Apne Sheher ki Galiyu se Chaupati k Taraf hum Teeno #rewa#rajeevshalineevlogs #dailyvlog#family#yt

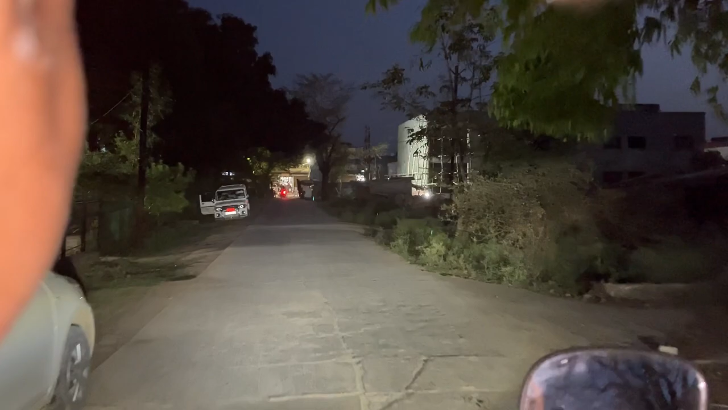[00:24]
हम लोग स्कूटी में है, स्कूटी में। ये वाली बिल्डिंग में क्या यार, यहाँ सब पहन के चल रहे